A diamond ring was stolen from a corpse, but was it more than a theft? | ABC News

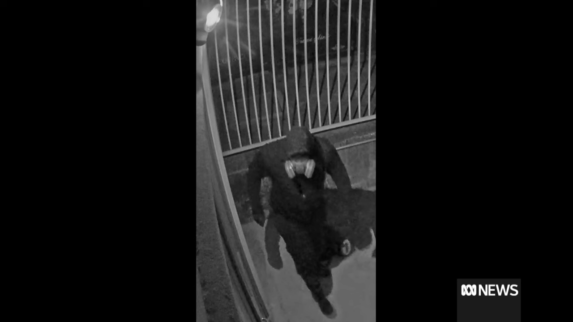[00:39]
Victoria police have now released these images captured from CCTV of the two men who broke into Miss Merogi's crypt.